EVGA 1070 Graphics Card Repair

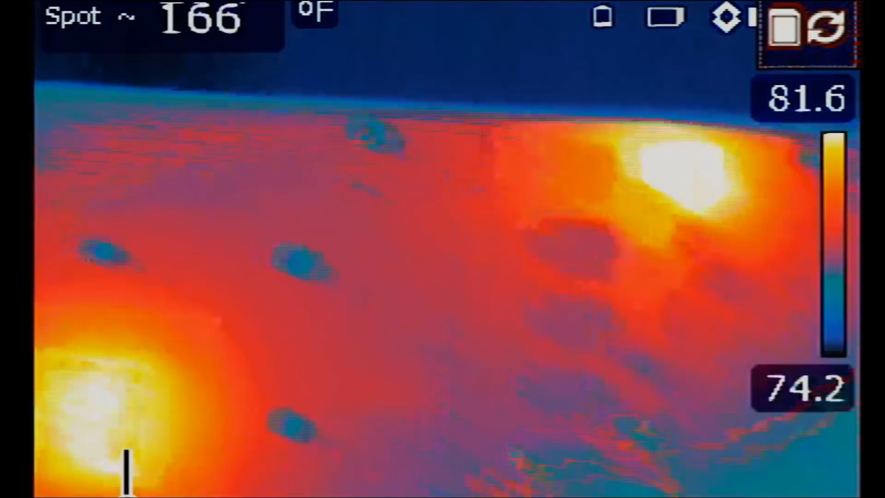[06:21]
Look at this. We have heat at the MOSFET.
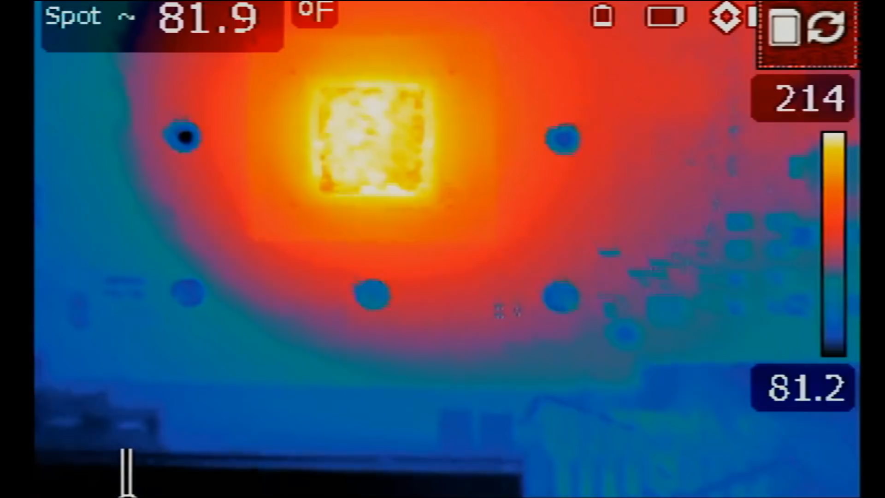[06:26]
On screen: spot 81.9°F
And I think by replacing that MOSFET,
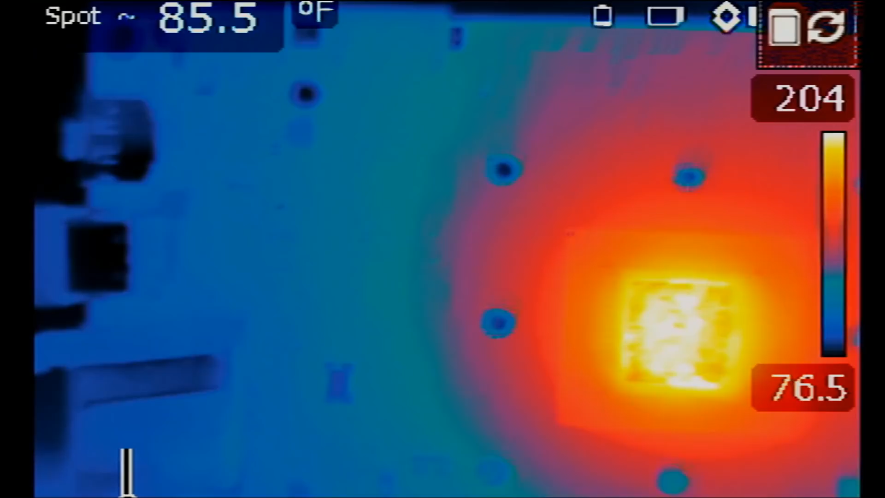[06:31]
On screen: spot 85.5°F
the video card may be a fix.
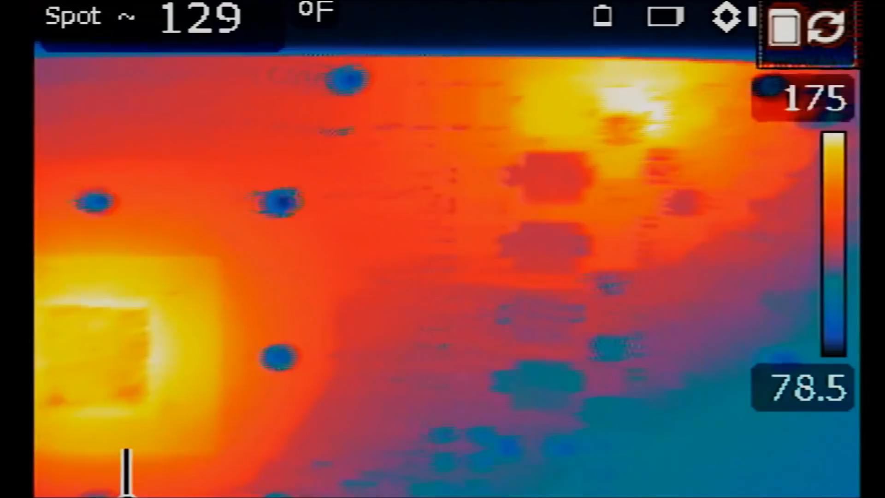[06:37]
On screen: spot 129°F
We'll re-solder those caps later on, but the caps are not going to prevent the video card from powering on.